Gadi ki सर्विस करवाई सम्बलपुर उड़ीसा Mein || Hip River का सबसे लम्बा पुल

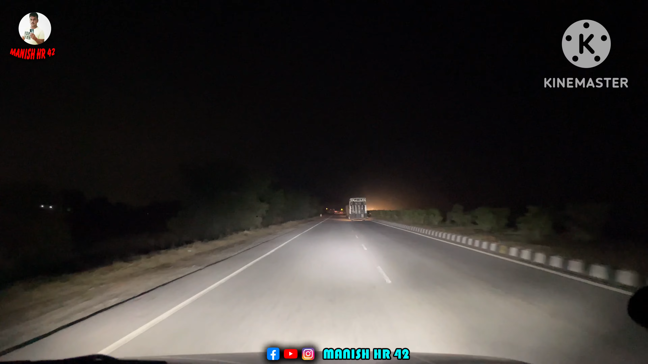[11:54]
के असली रोशनी लाइट होगी यह सामने ट्रक चला रहा है इसकी देखो कितनी रोशनी फैलरी यह रोड़ है फैल अपनी गया जादा है इस ट्रक से भी आगगा अपनी गाड़ी यह लाइट जा रहे हैं